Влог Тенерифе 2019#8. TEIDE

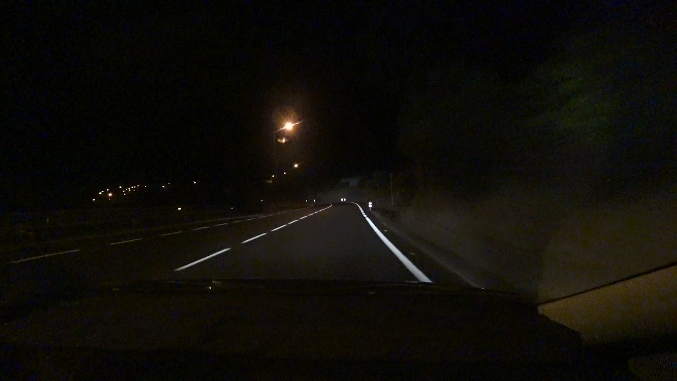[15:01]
Не знаю, там батарейки, не батарейки, солнечная энергия, не солнечная. Но в принципе во время езды они здорово помогают. Ну, например, оп, они прямо блестят. Так что штука хорошая, штука полезная. Водитель лишний раз говорит о том, где обочина.